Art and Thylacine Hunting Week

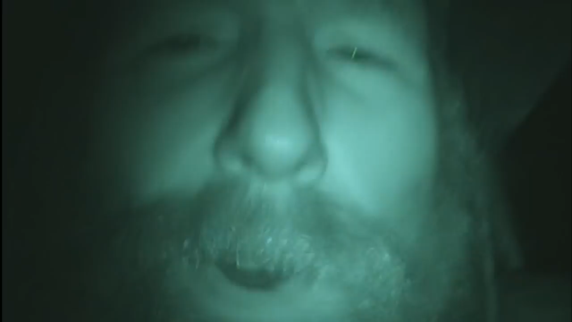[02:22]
drive along just come across the animal you surprise the animal see it for an instant and then it pops off the road it's like an animal
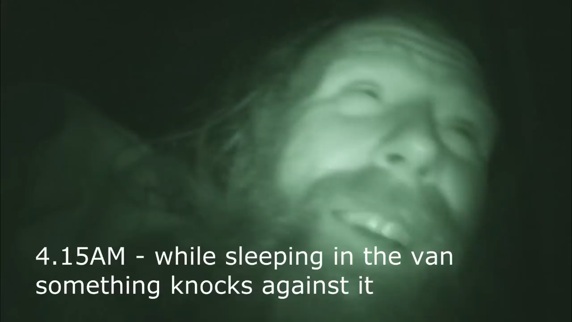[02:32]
going up to the side of the van and just knock this or hit the side of the van